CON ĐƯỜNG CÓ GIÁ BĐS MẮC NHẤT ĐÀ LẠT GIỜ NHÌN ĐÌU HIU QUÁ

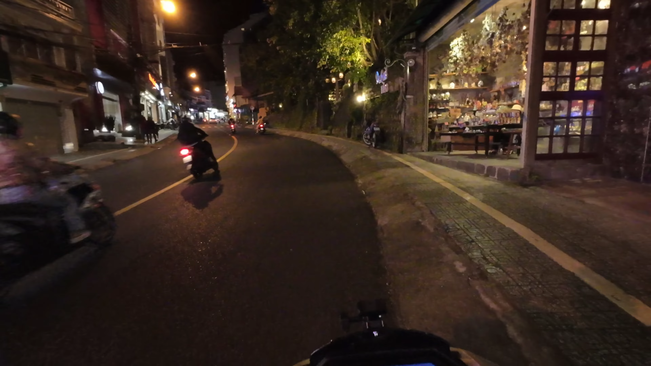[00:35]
nhỏ nằm ngay trung tâm và rất là thiên nhiên luôn Có những cây hoa mãi đào rồi quý vị ạ cuối năm nó rùng lá xuống và ra hoa cũng đẹp lắm luôn
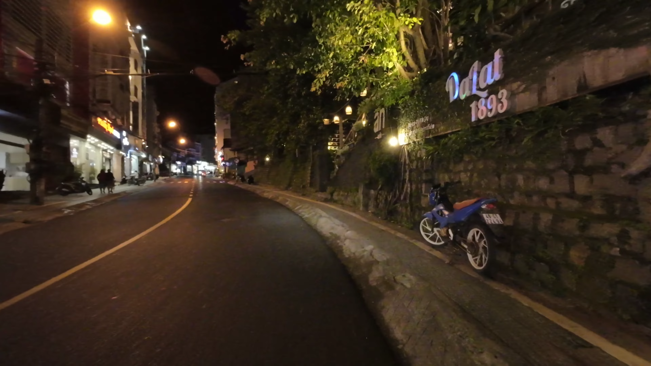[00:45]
Trên đường 3 tháng 2 này thì góc này là thiên nhiên nhất
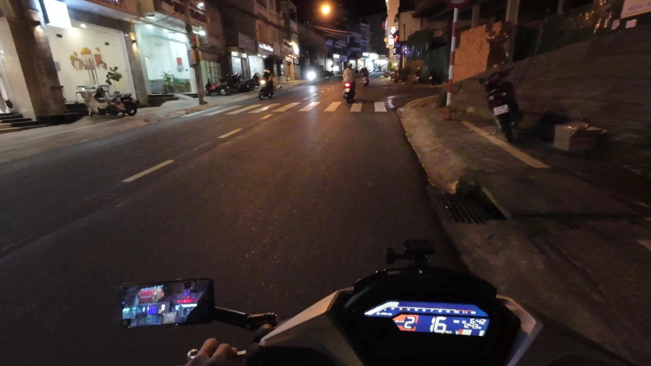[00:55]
Đây là đường Duy Tân nè quý vị Đà Lạt có mưa phùng nhè quý vị lâu lâu có những cơn mưa phùng nhè Trời lành quý vị ha có nhiều bà con mình nói khí hậu Đà Lạt là
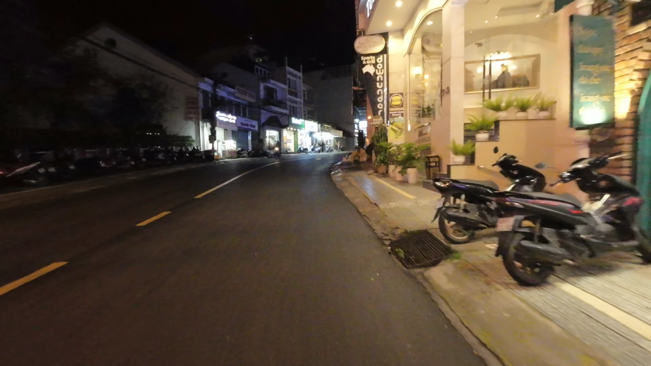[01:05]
Bây giờ nóng lên rồi không còn mát nữa nhưng mình thấy lành luôn lành luôn quý vị nói thật ý Nếu quý vị mà lên Đà Lạt mà chạy xe như thế này mà không mát áo khoác thử
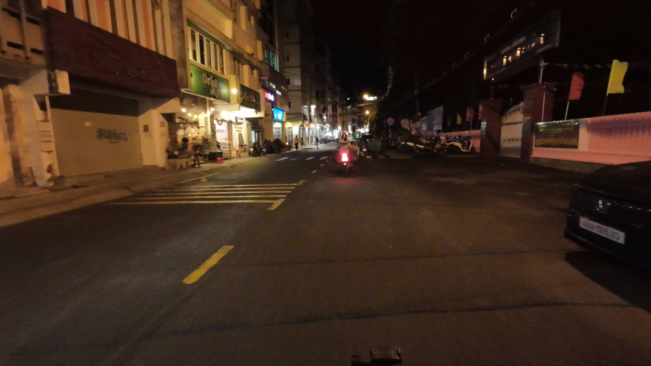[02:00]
nhiều khách sạn nhất giá nhà mắc nhất đó nhiều
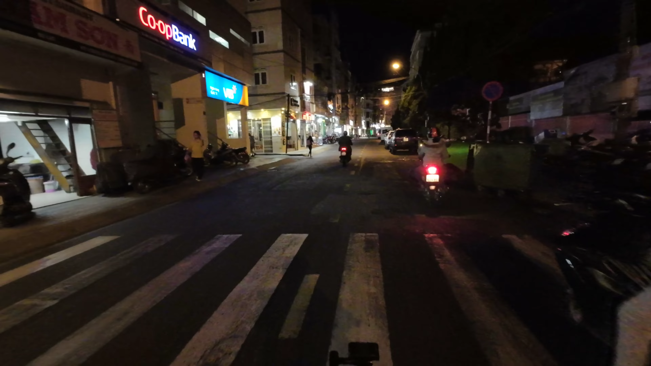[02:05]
khách sạn nhất Đà Lạt giá nhà mắc nhất Đà Lạt nhưng mà
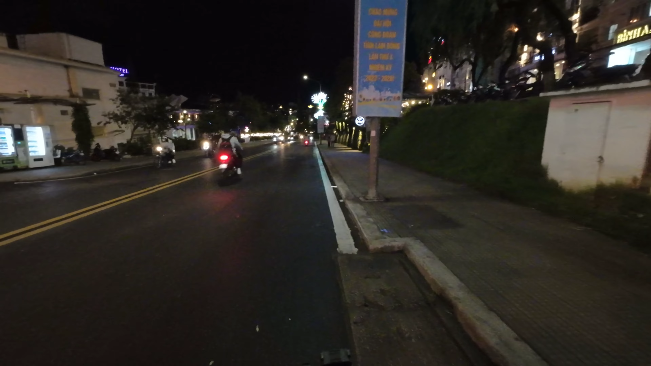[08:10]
Hôm nay mình thấy cảnh sát giao thông ra đường nhiều lắm quý vị
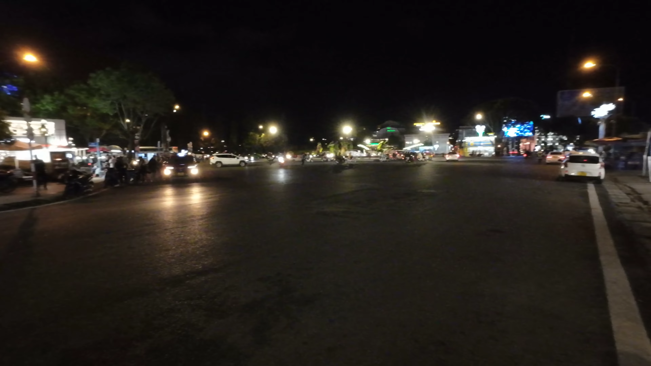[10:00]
Đường phố Đà Lạt nhẹ nhàng không Cũng ngay trung tâm Đó
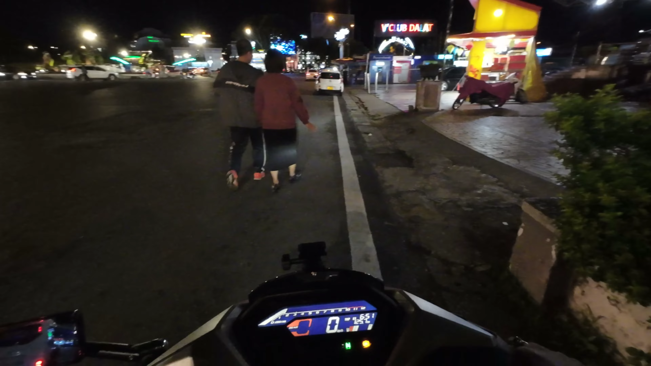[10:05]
Bà con mình đi du lịch nhẹ nhàng như thế này Mới thích được quý vị ạ Cho nhiều lúc bà con mình lên mà thấy Đông đúc chật trồi chen chút quá Đi lại vướng phiếu là Bà con mình Đã không thích đâu Rồi đi ăn đi uống rồi Cũng gặp cái cạnh mà đứng xếp hang Rồi không có bàn có ghế là bà con mình không thích đâu
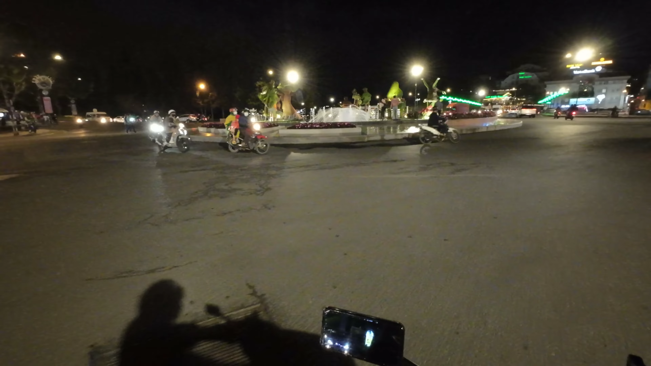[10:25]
Đó cực chẳng đả thôi Nhiều lúc gọi là đi hành xác Nhưng mà đi Đà Lạt Như thế này mới thích Đúng quý vị
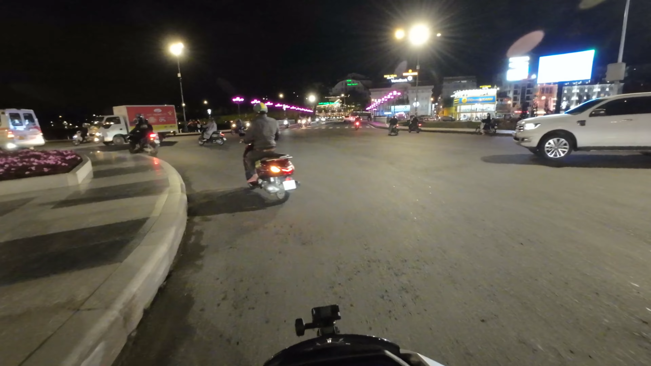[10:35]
Tuy nhiên cái cảnh như thế này Bà con mình buông bán Thì buông thôi quý vị ha
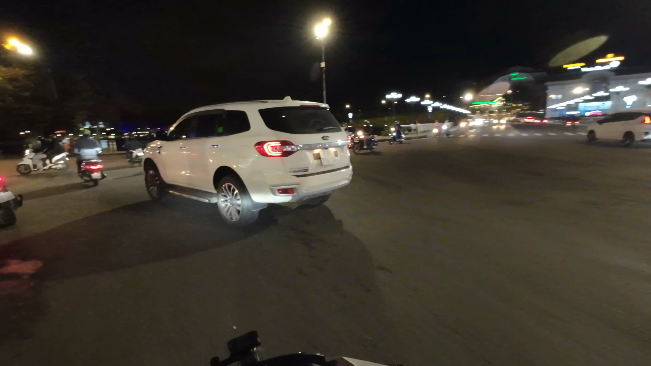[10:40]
Qua bên kia là cầu ông Đào Trải ra quảng trường Lâm Viên Bên này là hồ Xuân Hương Mình cũng không quên giới thiệu Những cái địa danh như vậy Tại vì có nhiều người cũng hỏi Là cái hồ này là hồ nào Có nhiều người biết rồi Nhưng mà cũng có nhiều người chưa biết
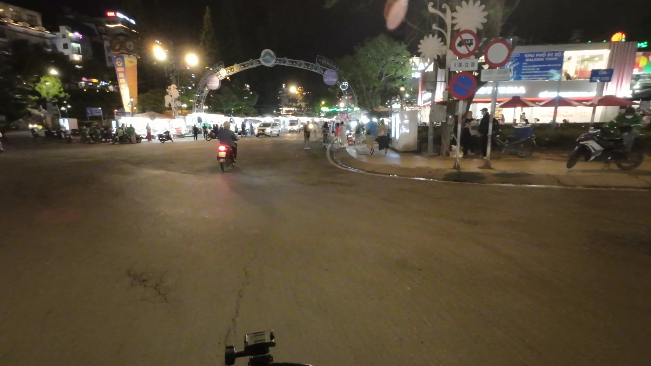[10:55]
Vào trong này là chợ đêm quý vị ha
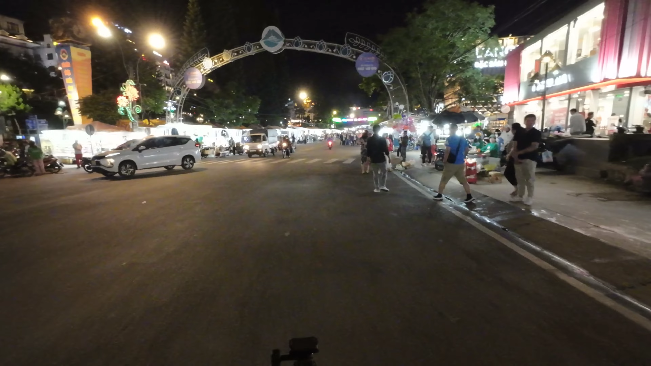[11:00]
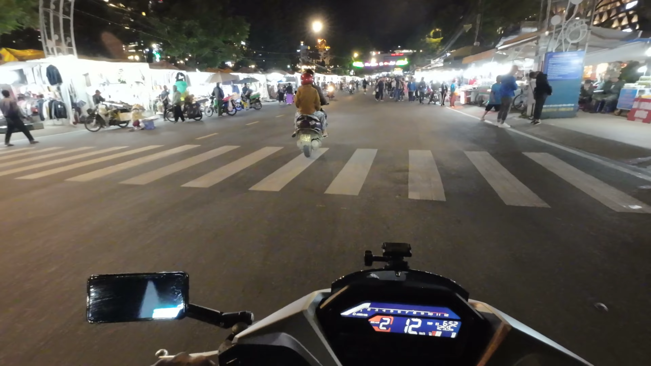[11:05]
Còn đường Nguyễn Thị Minh Khai Bây giờ là thấy khách Trung Quốc và Hàn Quốc
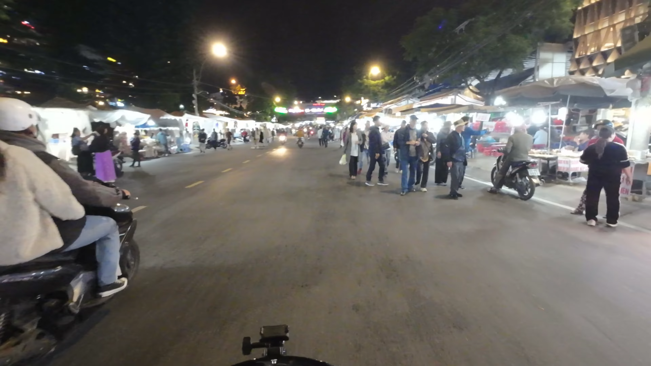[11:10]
Rất là nhiều Đó những đoàn khách này là Trung Quốc Hàn Quốc không quý vị
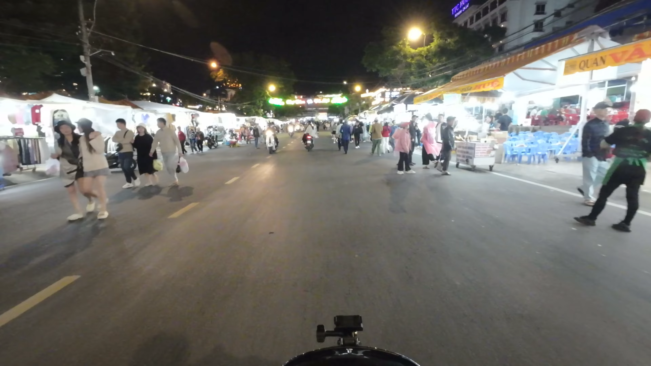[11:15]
Những năm năm xưa đó quý vị Thì cái khách Nga Khi mà chưa nậu ra cái cuộc xung đột Nga và Ukraine Thì khách Nga qua nhiều lắm luôn